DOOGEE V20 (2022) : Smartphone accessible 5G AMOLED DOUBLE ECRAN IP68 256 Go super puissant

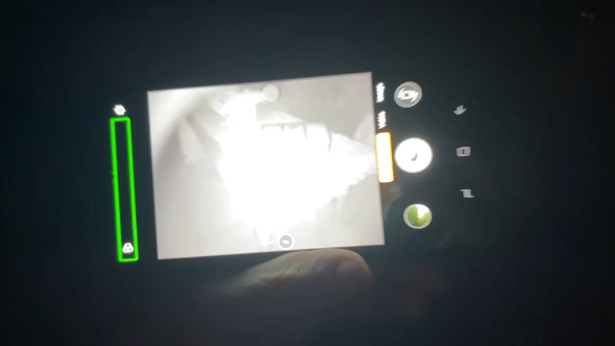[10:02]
appareil photo sans libellé vision de nuit donc oui on a vraiment une vision de nuit ni avec